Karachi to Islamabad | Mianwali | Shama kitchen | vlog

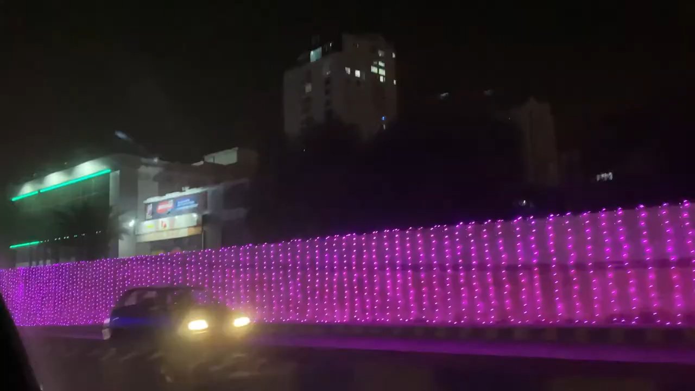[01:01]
जी ये पाकिस्तान की बहुत ही खूबसूरत सिटी है कराची।
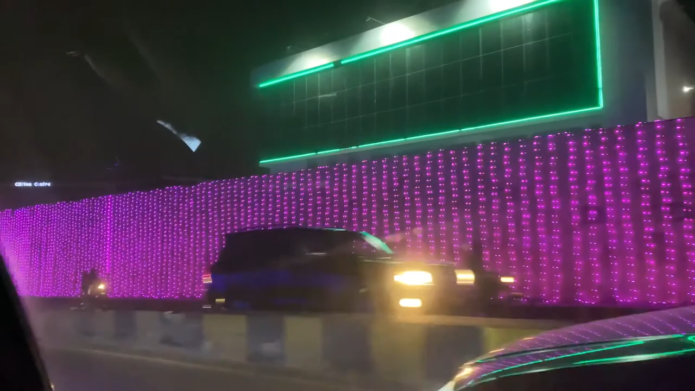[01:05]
सच कहते हैं कि ये रोशनी का शहर है, बहुत ही प्यारा और बहुत ही खूबसूरत लग रहा है।
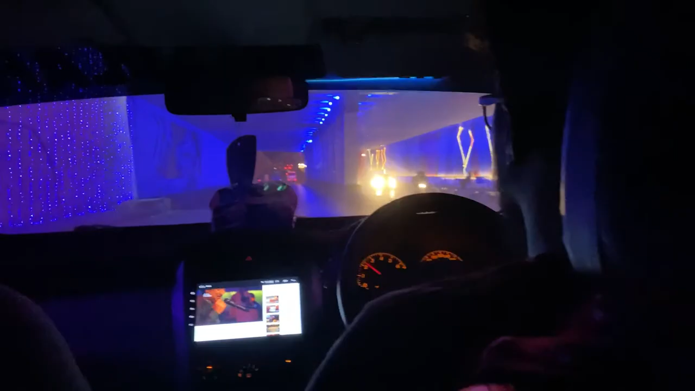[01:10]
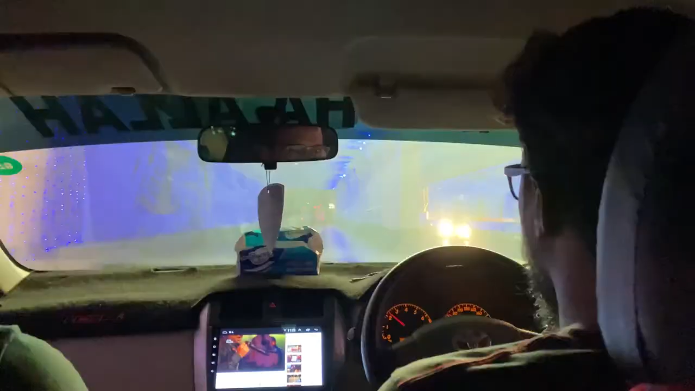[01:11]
हर तरफ रंग बिरंगी लाइटें लगी हुई हैं, बहुत प्यारा शहर है।